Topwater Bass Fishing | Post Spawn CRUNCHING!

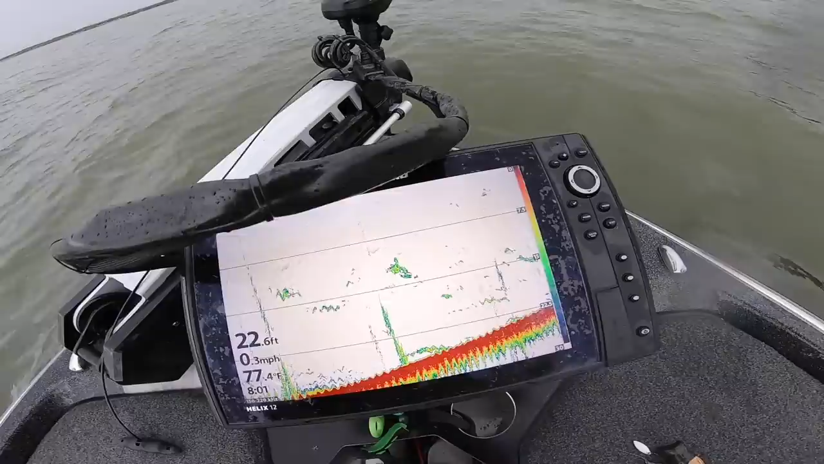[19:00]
On screen: depth 22.6 ft, water 77.4°F, speed 0.3 mph
just bait and whatever predator fish i think this rain has just got them all over the place oh is that one what do we got here